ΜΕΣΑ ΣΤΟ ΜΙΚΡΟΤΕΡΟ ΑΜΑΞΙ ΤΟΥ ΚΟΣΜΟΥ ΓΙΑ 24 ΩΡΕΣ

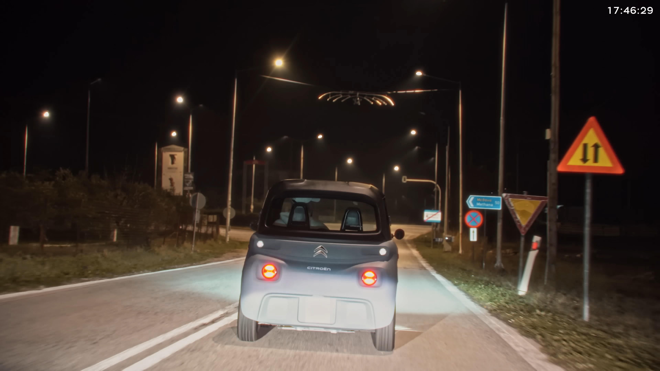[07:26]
Ο δρόμος είναι ένας και είναι μακρύς.
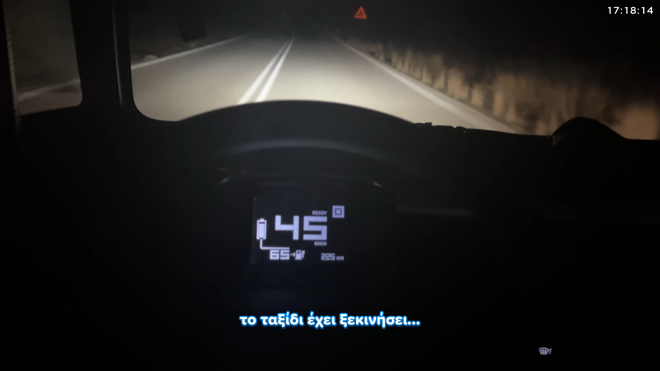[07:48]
Το ταξίδι έχει ξεκινήσει. Έχω πιαστεί εδώ μέσα. Πάμε 45 χιλιόμετρα.